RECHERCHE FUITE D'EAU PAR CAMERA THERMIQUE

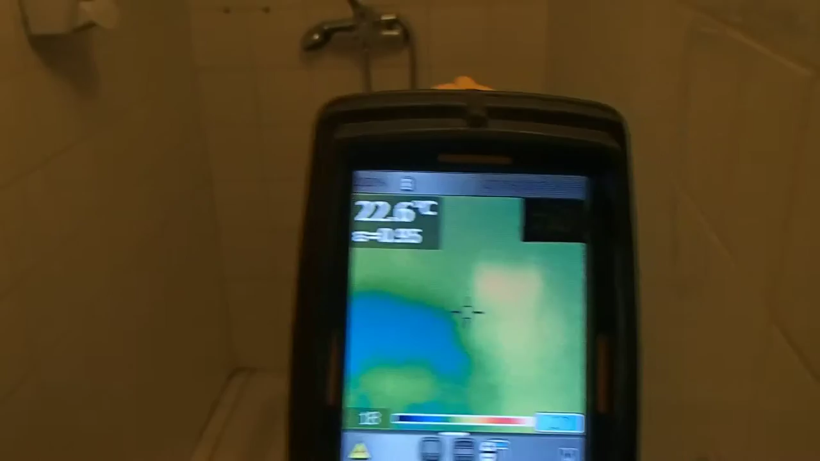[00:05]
On screen: spot 22.6°C
On voit bien ici qu'il y a l'humidité qu'il y a derrière.
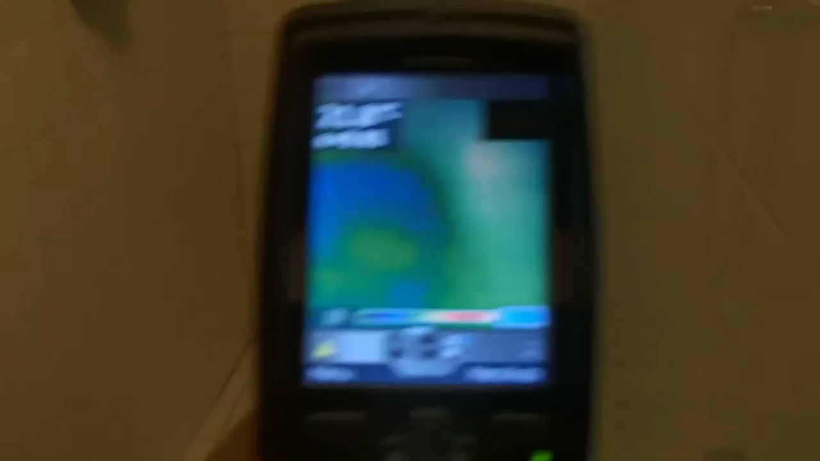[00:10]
On a bien des infiltrations et tout le long que ça descend jusqu'ici.
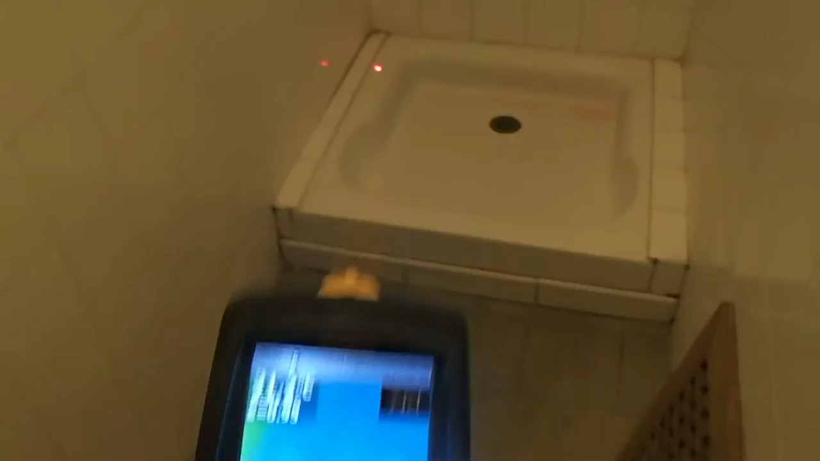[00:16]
Là, les infiltrations ici, on les a ici, on les a au niveau des vis. On a la même chose de ce côté.
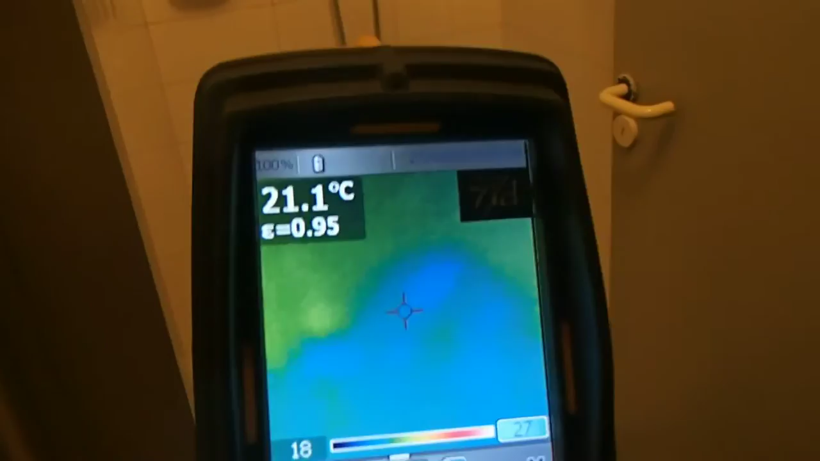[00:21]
On screen: spot 21.1°C
On voit bien qu'il y a déjà eu une réparation, une faite, pardon. Ici.
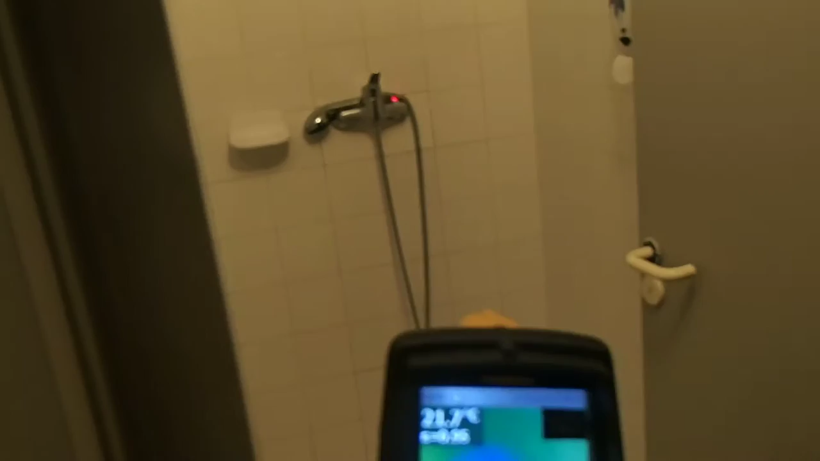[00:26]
Hop. On voit bien qu'il descend de ce sens-là.
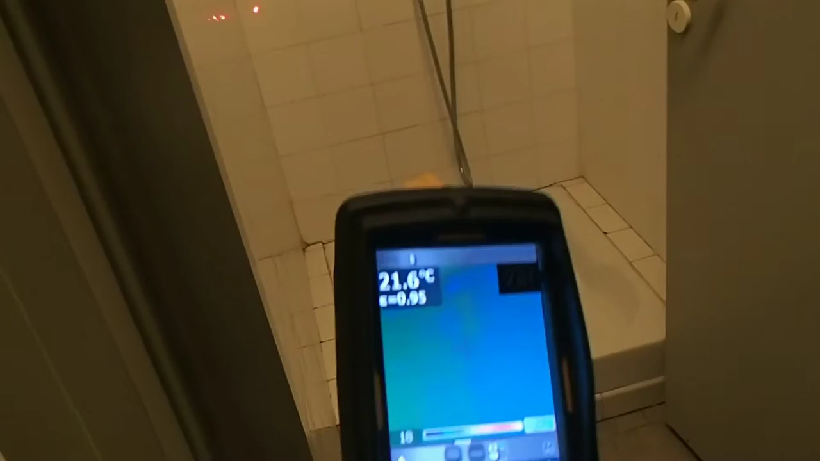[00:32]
On screen: spot 21.6°C
D'accord, droite à gauche. Et puis, il va allonger les canalisations. Et avec la caméra thermique, on a pu voir de l'autre côté. Je vais faire un réglage.
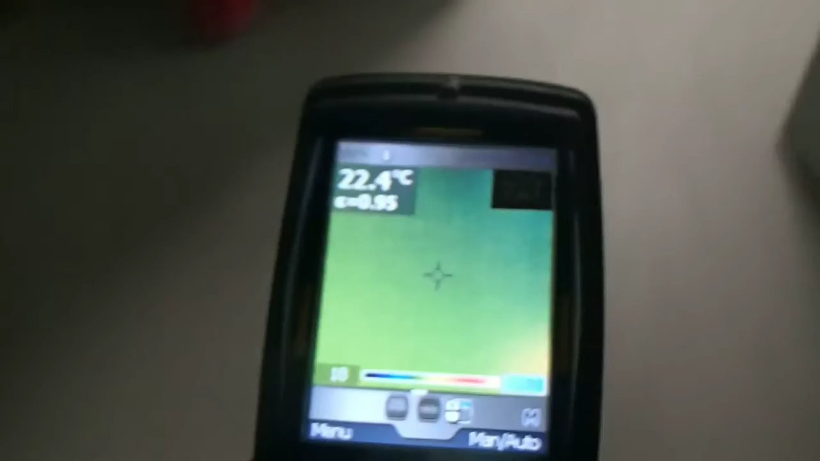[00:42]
On screen: spot 22.4°C
C'est ce que je vais mettre en automatique.
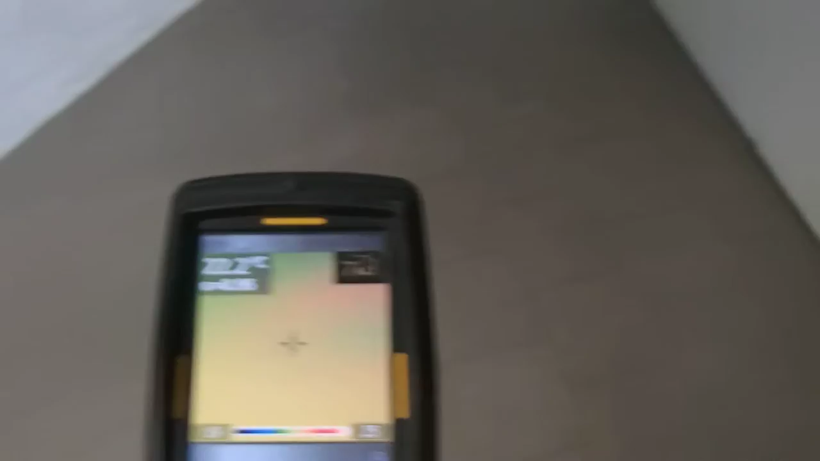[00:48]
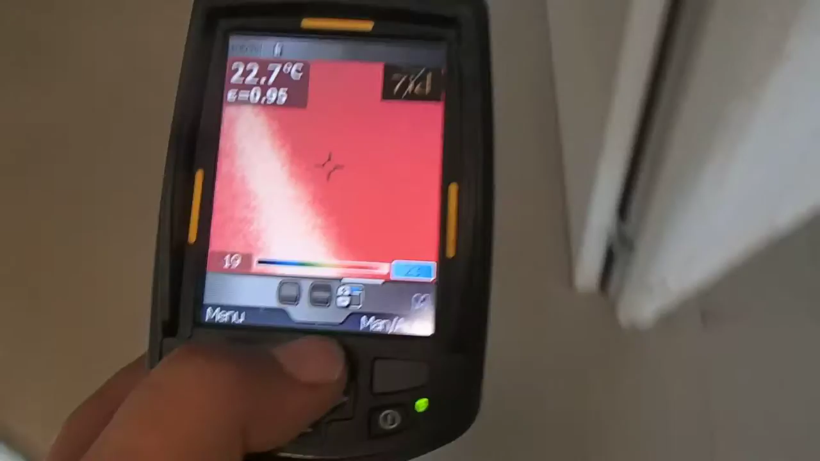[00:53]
On screen: spot 22.7°C
On le voit. Hop. Le tuyau, il est là.
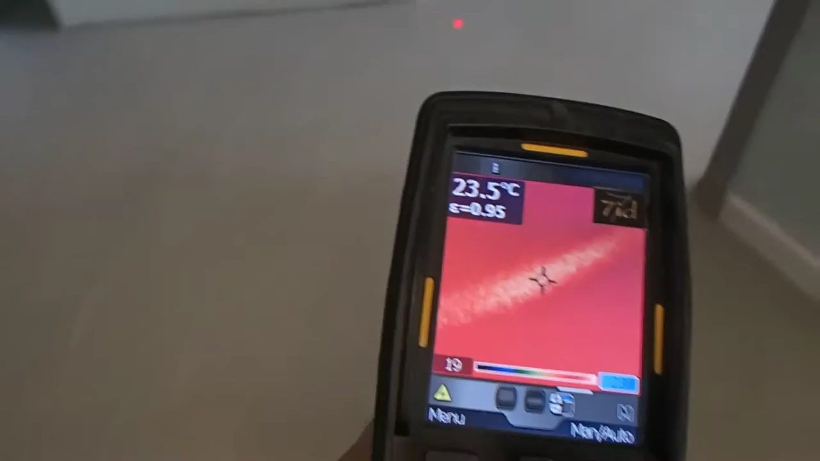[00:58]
On screen: spot 23.5°C
Il va à l'intérieur. Ok. On a compris.